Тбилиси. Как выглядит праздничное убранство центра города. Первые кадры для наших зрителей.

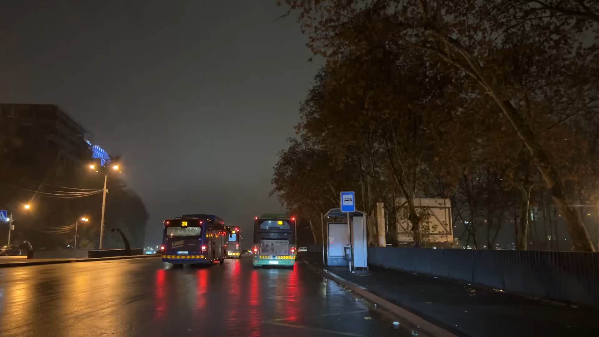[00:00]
Приветствую вас, уважаемые зрители! Нахожусь я сейчас на мосту Бараташвили и собираюсь проехать мимо парламента, где идет монтаж, установка главной новогодней елки, которые должны зажечь 15-го числа, в пятницу,
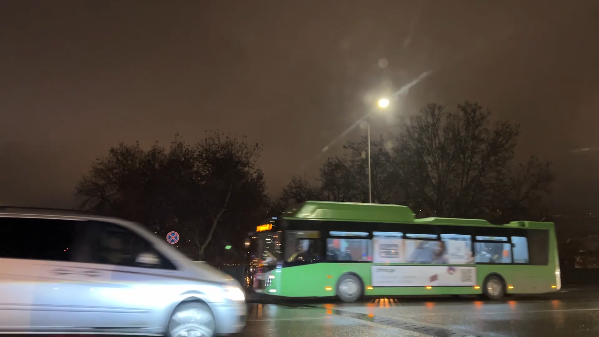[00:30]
тогда же зажгут и иллюминацию по всему городу.
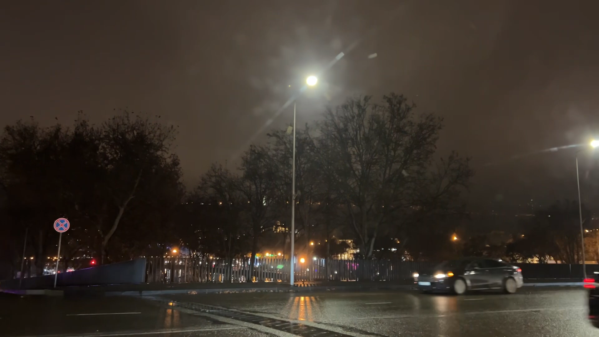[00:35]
Хотя вот сейчас я проехал по проспекту Кетеван-де-Допали,
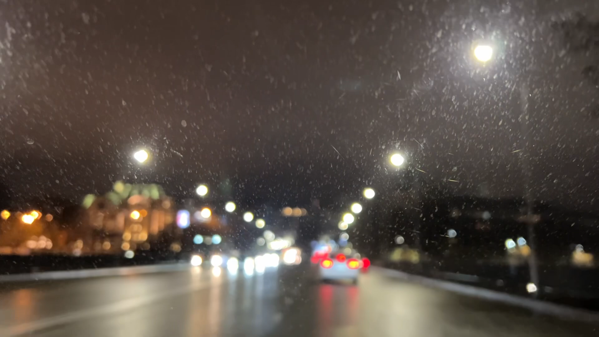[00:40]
царицы Кетеван, и там вот так вот фрагментально горит это освещение. Вот сейчас посмотрим, что будет. Если не перекрыто, конечно же, движение на проспекте Ростовели,
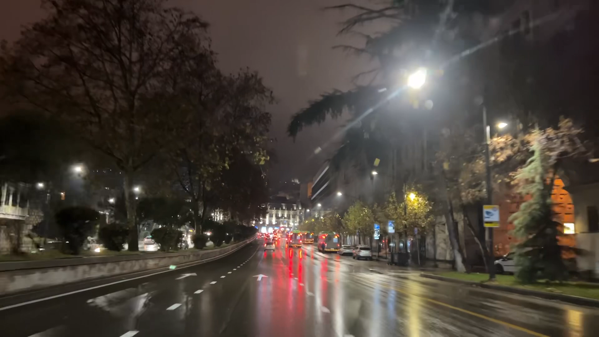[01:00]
потому что вчера ночью оно было перекрыто после полуночи. Видно, там шли тоже какие-то работы.
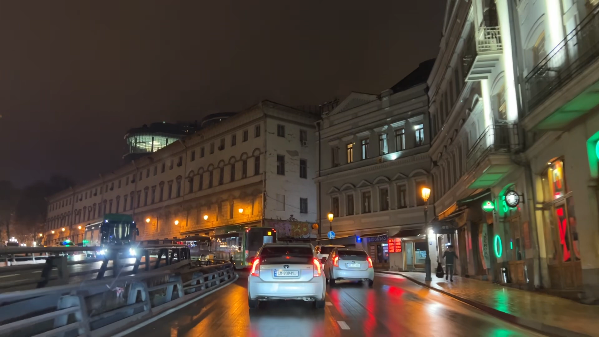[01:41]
Ну а сейчас вот я хочу, чтобы вы тоже увидели вместе со мной, конечно же, в случае, если там движение открыто. На мой голос внимания не обращайте.
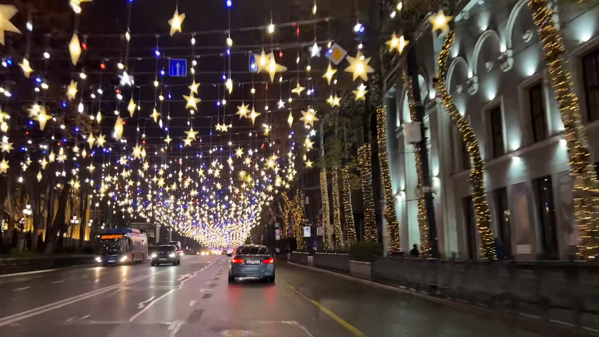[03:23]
На самом деле еще немножечко элементы красного. Новогодняя елка сейчас не горит. Вот, вот, не горит новогодняя елка. Монтаж завершен практически. Сцену тоже смонтировали. Вот, видите, здесь тоже фрагментально не все подключено.
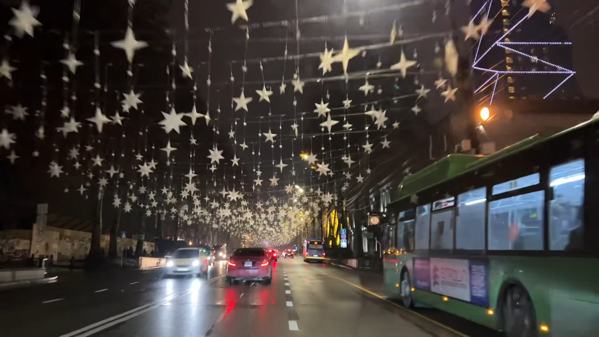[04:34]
Почти, Совет Европы, это тоже европейская структура. По правую сторону, вот эта гостиница, Билтонер.
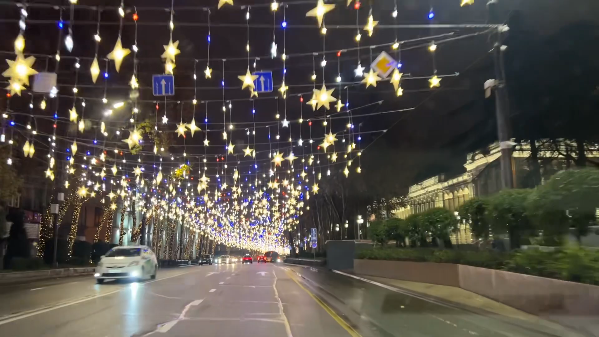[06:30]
Если вот помедленнее ехать, то вот все это вот прекрасно фиксируется.